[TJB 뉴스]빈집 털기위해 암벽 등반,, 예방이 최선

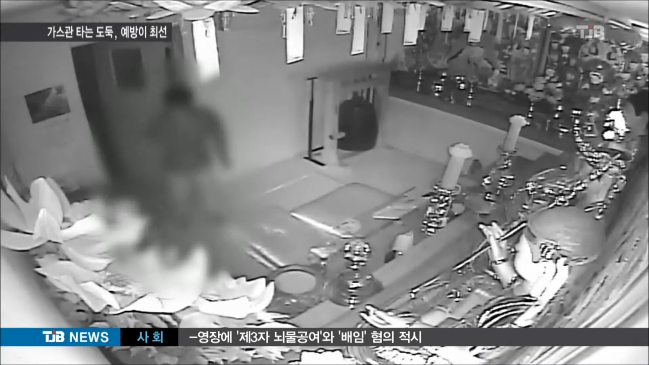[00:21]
이른 저녁 주인이 없는 사이 한 중년 남성이 손전등을 들고 구석구석을 샅샅이 뒤집니다.
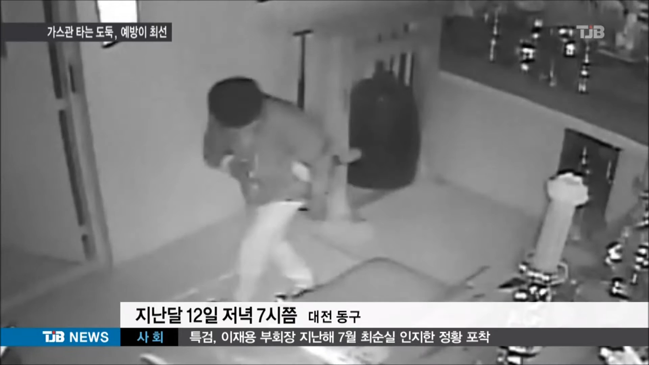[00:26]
빈집만 골라 터는 도둑입니다. 경찰에 붙잡힌 52살 이모 씨는 대전과